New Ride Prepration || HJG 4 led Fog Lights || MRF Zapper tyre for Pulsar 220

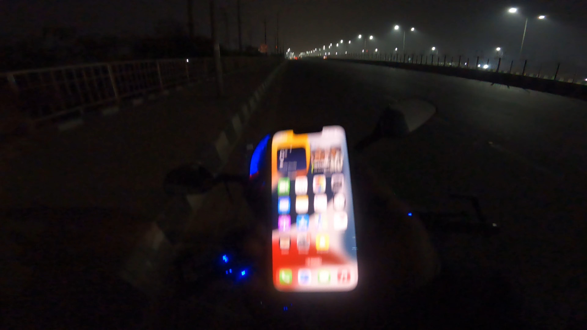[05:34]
तो एक बार मैं आपको लाइट्स ना जला के दिखाता हूँ,
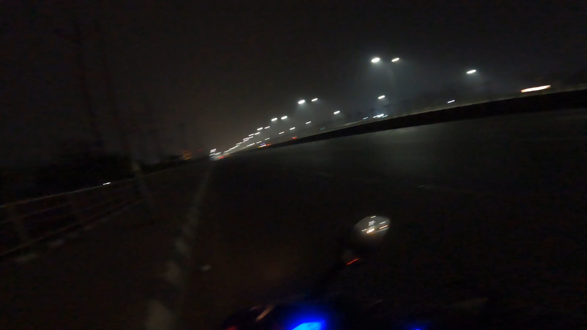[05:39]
बाइक स्टार्ट करनी पड़ेगी तो थोड़ा उसका भी साउंड आएगा, मेरे साथ बेयर करना उस चीज़ को।
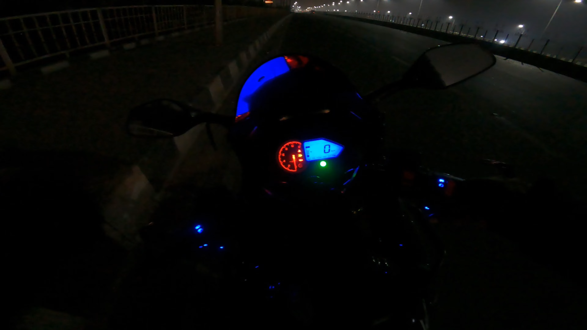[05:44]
अरे गाइस, तो लाइट हो गई ऑन, अब थोड़ा काफ़ी डे लाइट हो चुकी है तो इतना आएगा नहीं क्योंकि अभी 8 बज रहा है भाई साहब, और लेकिन डे बाकी ज़्यादा रोशनी देख के लग नहीं रहा कि मतलब इतना दिन हो रखा है। तो भाई ये खड़ी अपनी बाइक, कैसी लग रही है?